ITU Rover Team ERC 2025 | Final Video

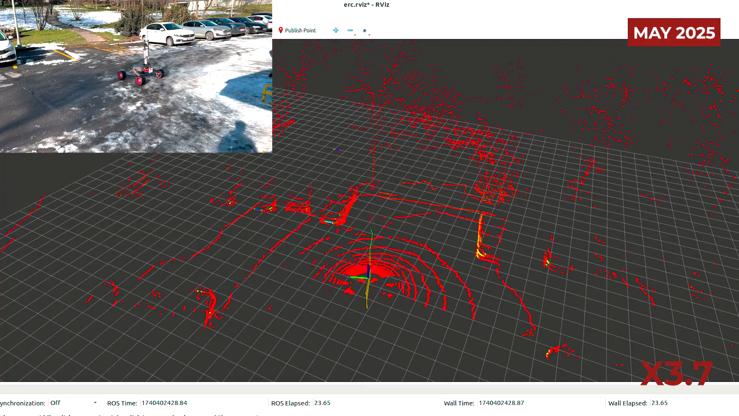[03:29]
The driving system achieves localization through a SLAM algorithm that process point-cloth data from DDR and IMU sensors.